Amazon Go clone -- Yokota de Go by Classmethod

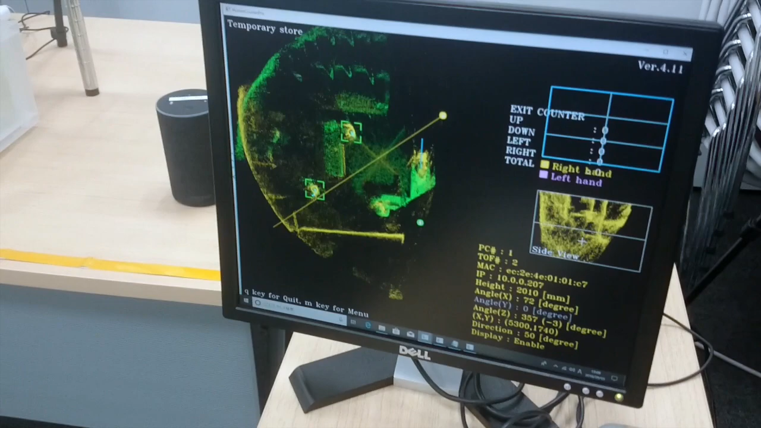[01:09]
Oh, interesting! So, there are only two kinds of sensors?
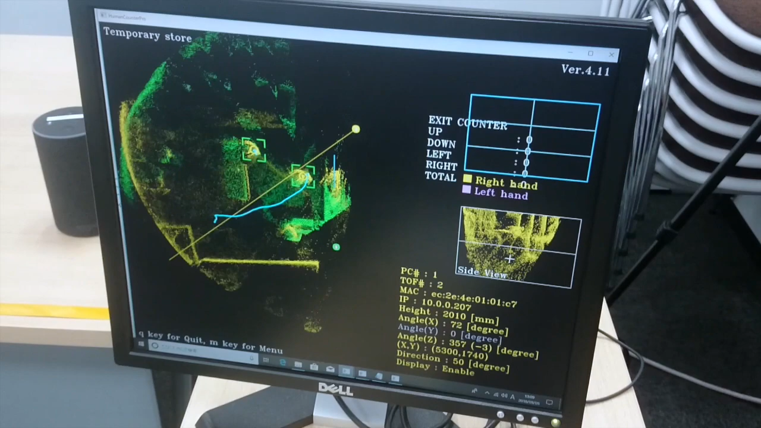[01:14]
Sounds so simple! Yeah, so, to be precise,
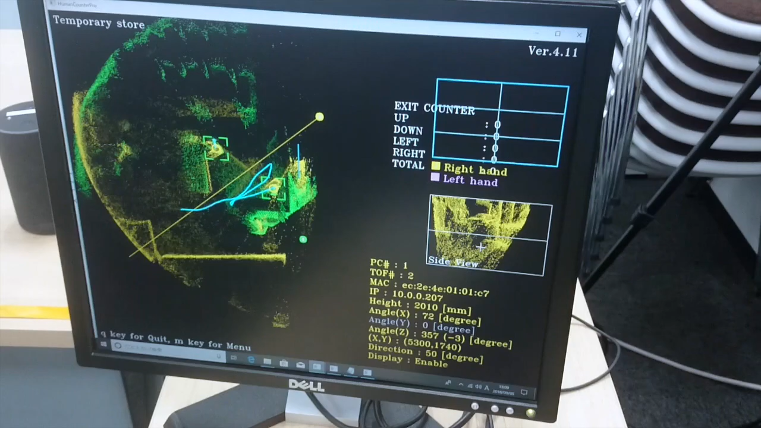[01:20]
the TOF sensor sends AWS IoT events using MQTT and triggers Lambda functions,